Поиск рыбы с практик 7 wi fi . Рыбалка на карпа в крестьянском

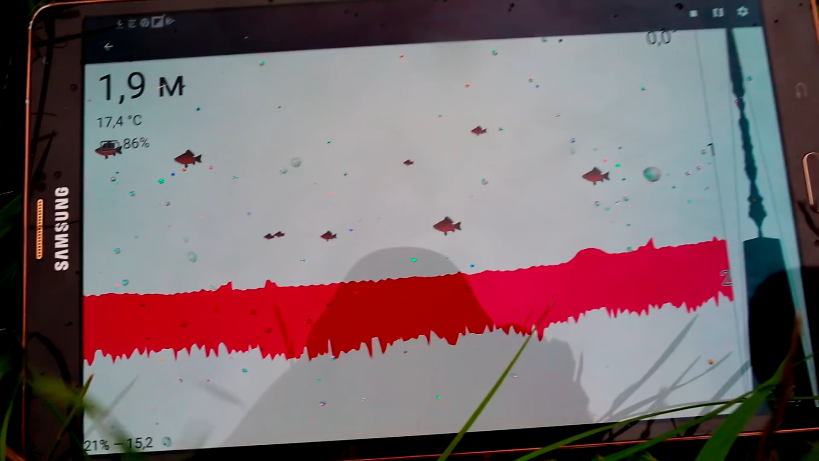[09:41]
On screen: water 17.4°C
Чумашка это в глаз лезет. Ну, тут более мелкая рыба уже, да. Оно, смотри, более-менее покрупнее пошло.
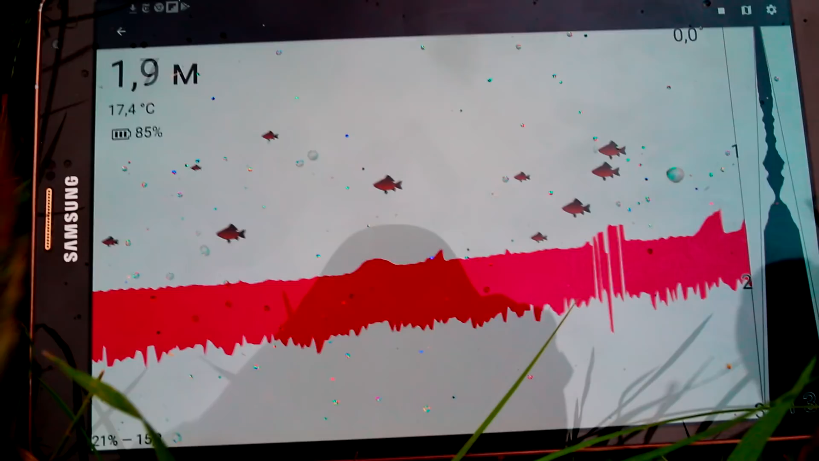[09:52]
On screen: depth 1.9 m, water 17.4°C
Ну, я сейчас заброс был правее, правильно? То есть, вот по центру, если мы будем пробрасывать, еще правее.
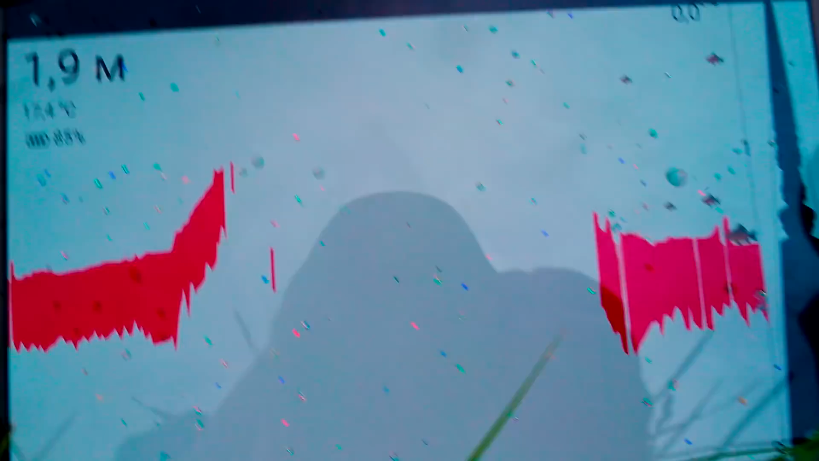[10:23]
On screen: depth 1.9 m
О, смотри, здесь на дне рыбы стоит. Кстати, это может быть, наверное, и карп, да? Там ползать.
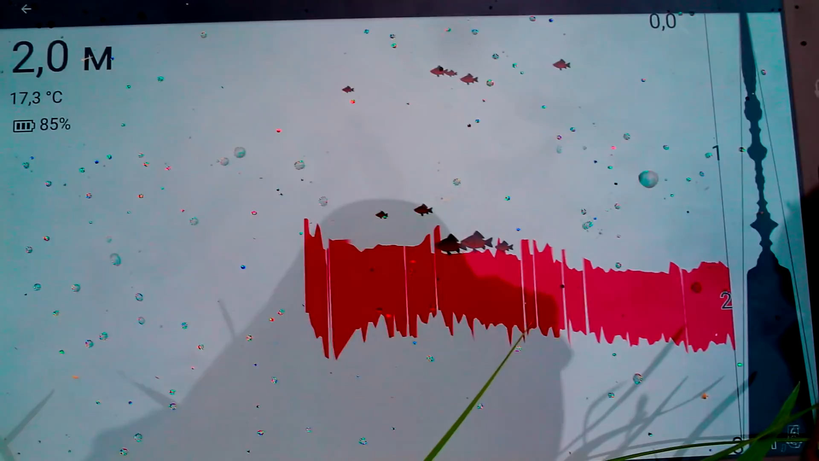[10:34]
On screen: depth 2.0 m, water 17.3°C
Слушай, ну да, Сань, здесь вот и вдоль, да, я смотрю, рыбы есть.
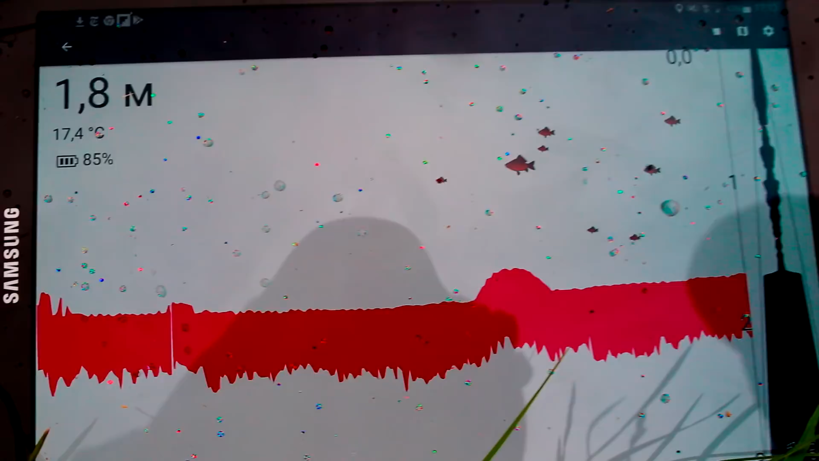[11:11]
On screen: depth 1.8 m, water 17.4°C
Я хочу попасть вот на этот круговорот все-таки посмотреть, что там. А круговорот же вот тут где-то был. Не, вон палка торчит. Сейчас бросим круговорот, значит, посмотрим там.
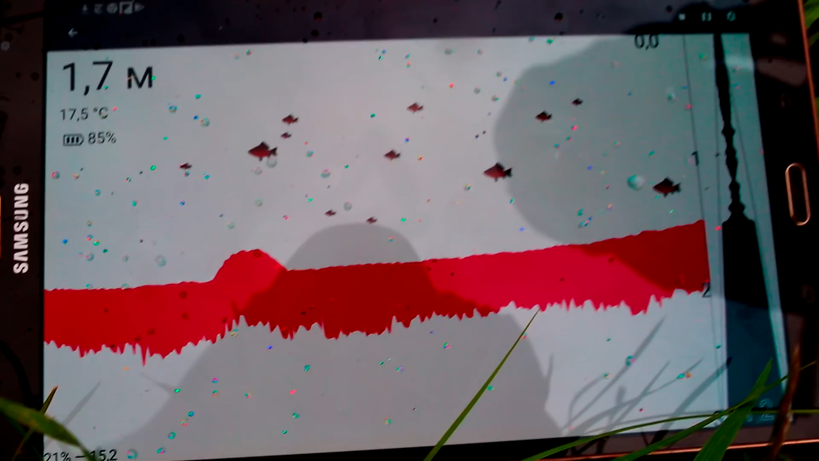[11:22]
On screen: depth 1.7 m, water 17.5°C
Слушай, ну и здесь около берега неплохо, прям под камышиком.
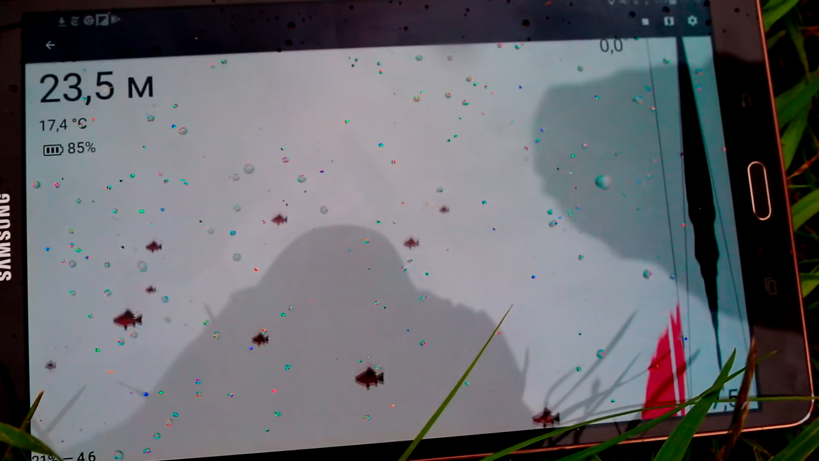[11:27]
On screen: depth 23.5 m, water 17.4°C
Вот и два, давай немножко пойдем. Давайте, друзья, сейчас мы начнем заново кадр. Пойдем по камышам прогуляемся.
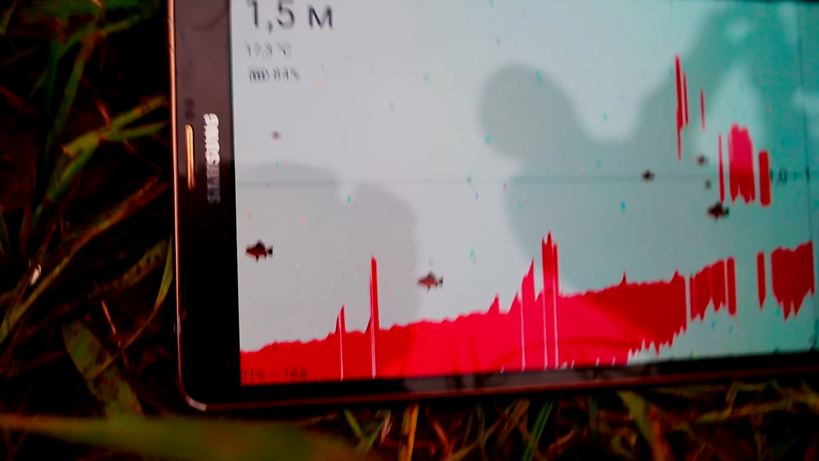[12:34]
Там, видишь, видишь, возвышение какое. и около нее мелкая рыбка крутится. Ну, в принципе, это нормально.
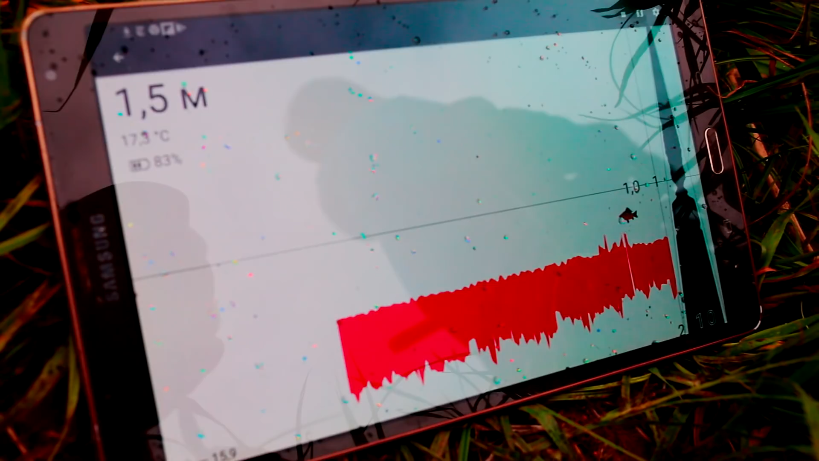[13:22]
On screen: depth 1.5 m
Ну, да, ты, например, сейчас можешь закинуть на карпа чуть правее на эту бровку где-то в районе полутора-двух метров.